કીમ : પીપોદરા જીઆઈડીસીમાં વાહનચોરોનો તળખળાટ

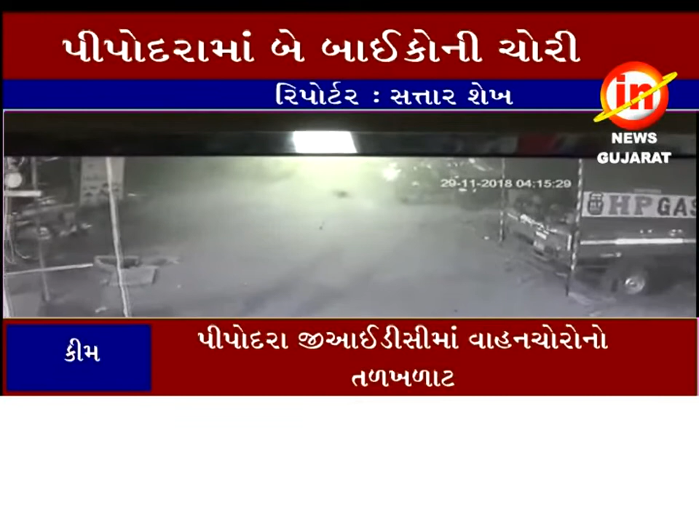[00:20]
अने कामदार वर्गुमा पॉलाट फिलाओ छे वहां चोरों द्वारा राते दरम्यान करवा मावल बाईक ट्रेनी घटना से सी टीवी केमेरा माग के थे जवाबा में देया